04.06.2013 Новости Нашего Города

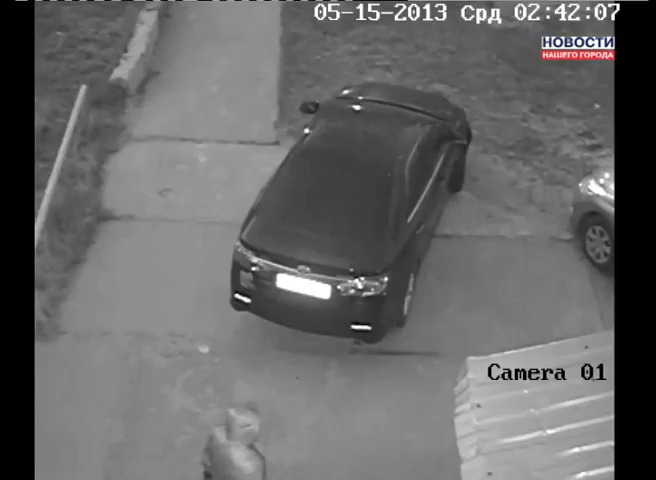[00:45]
В объектив камер наружного видеонаблюдения попали двое молодых людей, которые, возможно,